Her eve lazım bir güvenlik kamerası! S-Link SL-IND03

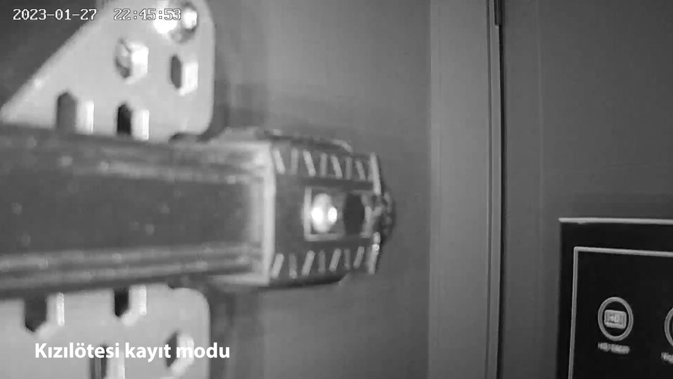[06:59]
Uygulama üzerinden her türlü videoyu izleyebiliyorsunuz. Herhangi bir sıkıntı yok. Ancak oradan herhangi bir yere eksport etmek, herhangi bir yere aktarmak gibi bir durum söz konusu değil.
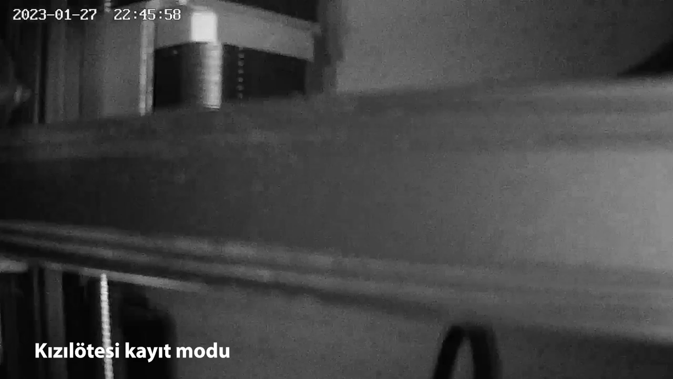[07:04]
Micro SD kartı üzerindeki videoları da aktardığınızda
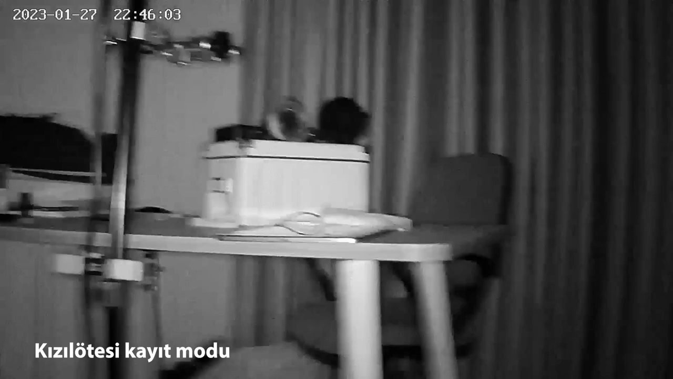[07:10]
ne yazık ki bu şekilde bir ses olmama sorunu ortaya çıkıyor. Şuradan ayarlara girdiğimizde zaten Amazon Alexa ve Google Home.